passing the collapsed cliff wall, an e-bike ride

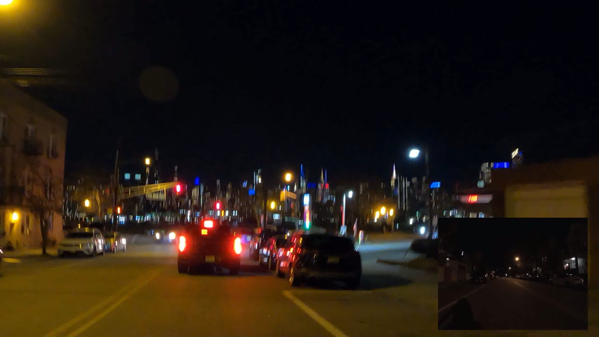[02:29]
The magnificent New York City skyline.
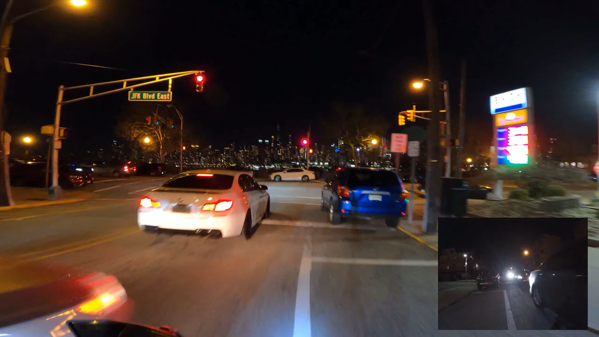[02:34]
Utter chaos over there, but it's peaceful here.
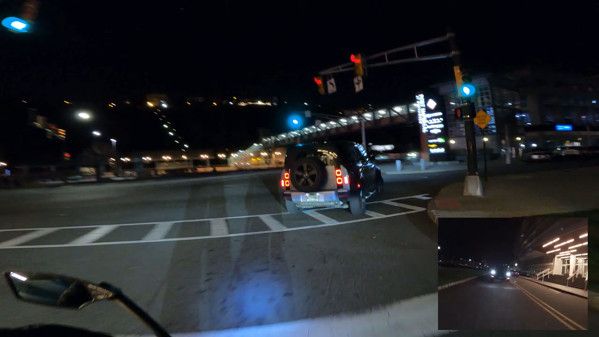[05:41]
the right turn. There's a fire truck coming.
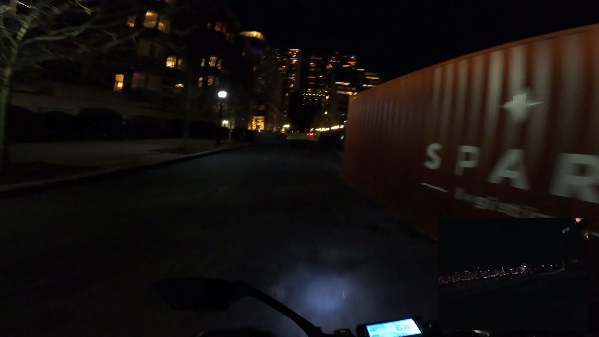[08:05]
And we'll continue on. That's how we roll. U-turn, another U-turn. How about that?
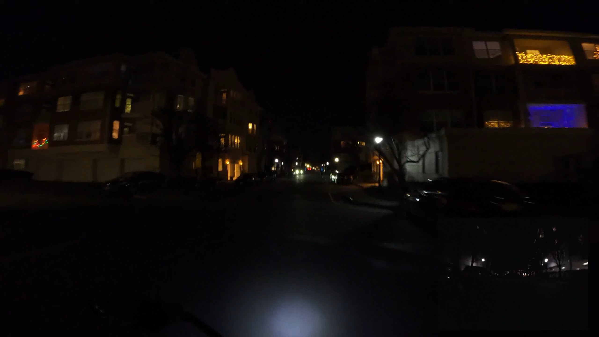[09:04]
Cobblestone. A little more cobblestone, we're going to take the edge.
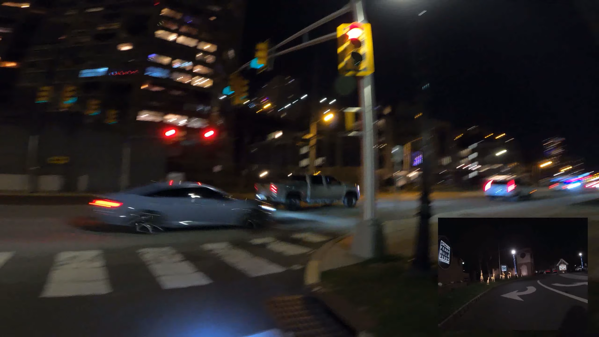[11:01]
coming up on the cliff collapse.
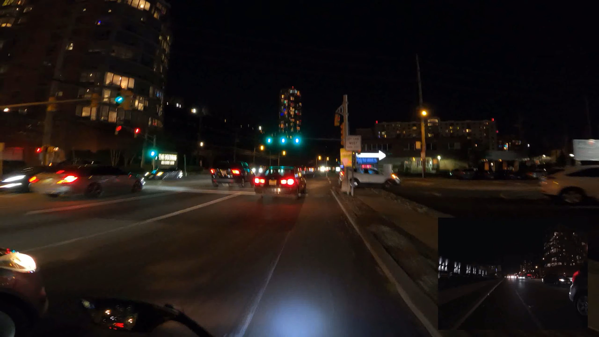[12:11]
We're actually going to take the turn here.
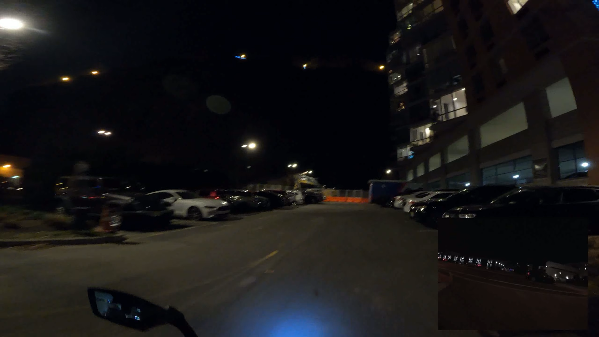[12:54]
Let's take a peek. There's the cliff.
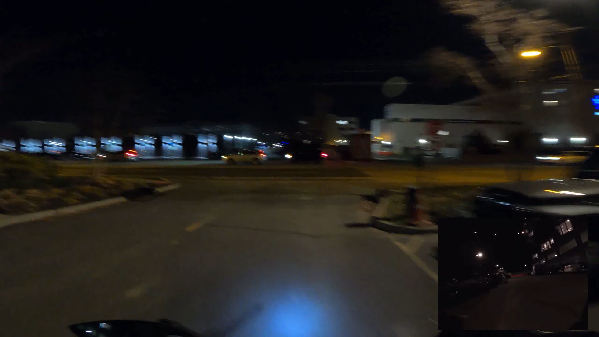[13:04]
Yeah, I'm not gonna get any closer to that. All right, that's good. Soon enough. Really not much to see at night. I'd imagine they dragged the cars out of there already. There were parked cars, nobody in them, and they got smushed by the stones and trees that came down.
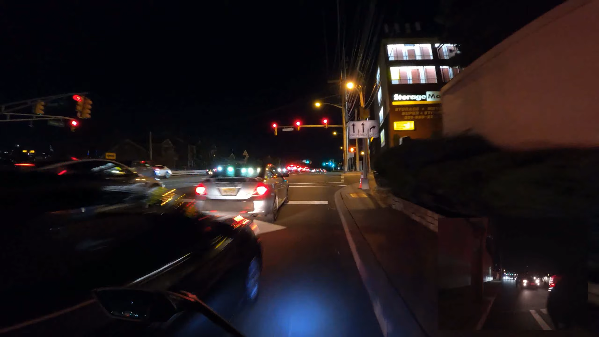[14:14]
These drivers, they squeeze in behind the other car.
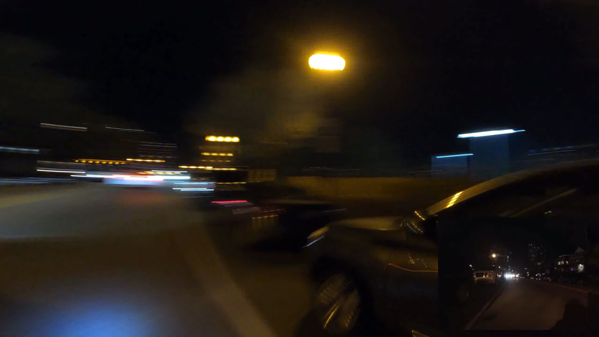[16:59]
Make sure nobody in the blind spot.
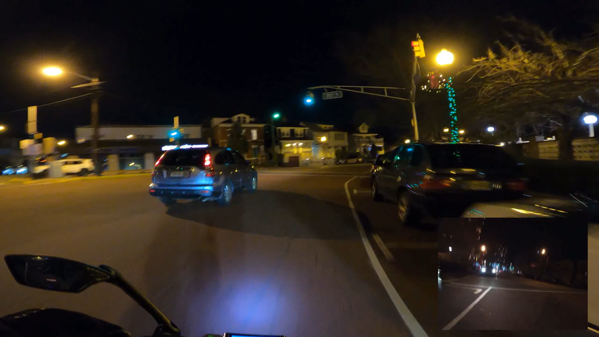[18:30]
Good place to take a stroll. Road closed ahead.
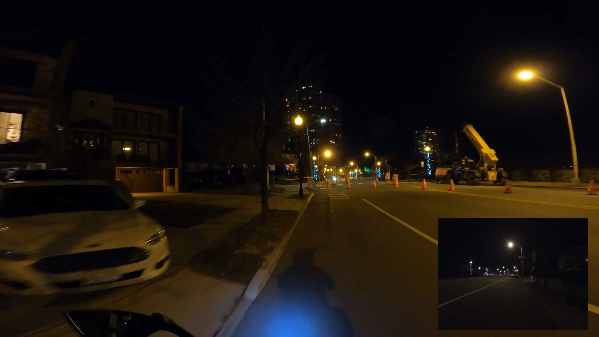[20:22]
Basically closed off. We'll go down this way. That was the top of the collapse. Yesterday they had a crane dangling the someone or something over, probably to inspect the wall.
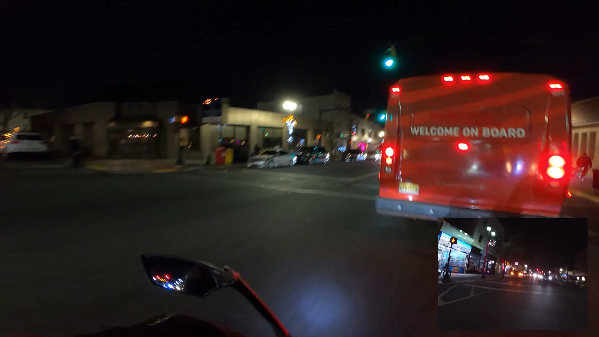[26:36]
Nice swerve. No, oh, now I put the blinker on. Okay.